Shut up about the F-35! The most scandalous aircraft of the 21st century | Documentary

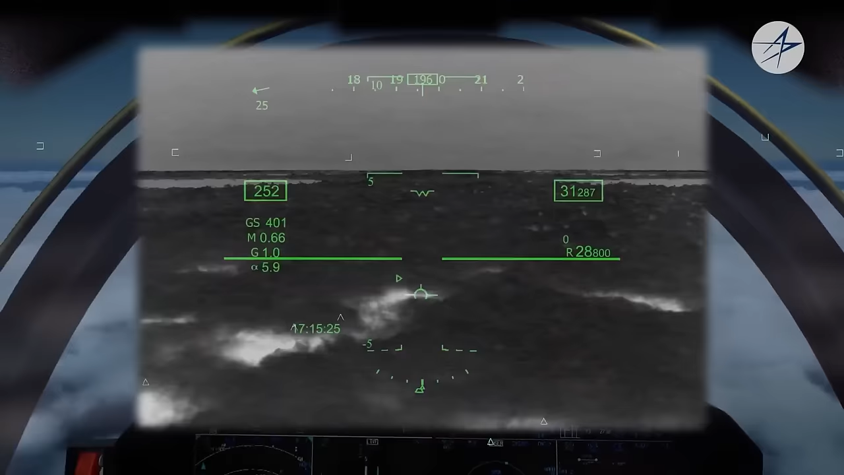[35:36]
The equipment of the F-35 fighters also includes the AN-AAQ-40 all-aspect high resolution infrared camera, and the AN-ASQ-239 electronic warfare system.